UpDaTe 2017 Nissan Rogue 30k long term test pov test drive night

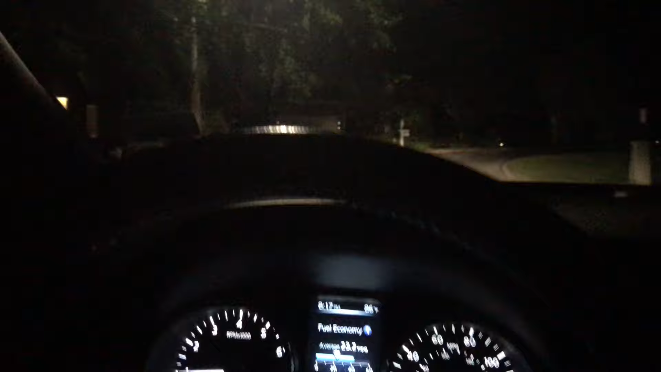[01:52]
23.2 miles per gallon on average. Of course, that's all city driving.
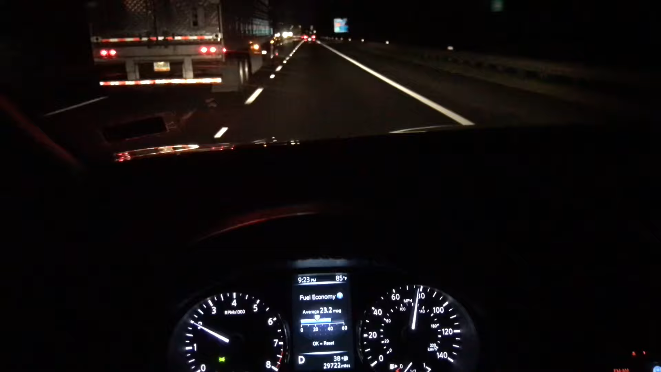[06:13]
The old 2.54 cylinder gets about pretty good, I mean that's not a powerhouse of course, but the one thing about this motor you know you can take away from it is it's dead dead reliable. This engine has been in use and been used by Nissan for years now. Oh there's our low fuel light.